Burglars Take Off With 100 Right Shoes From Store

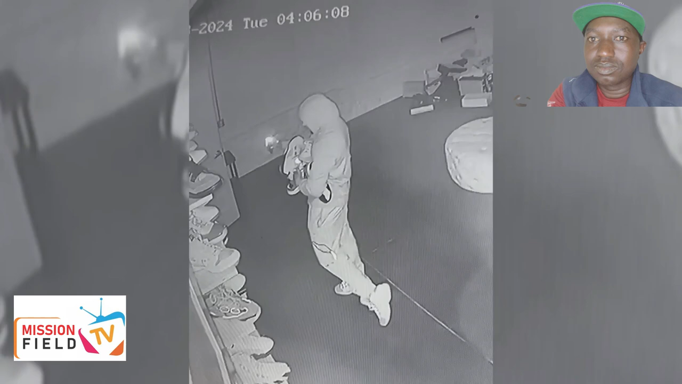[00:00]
It's a shoe store burglary. The owner of Soul Bros in Cincinnati, Ohio, say these two guys broke into the store and made off with something that seems extremely odd.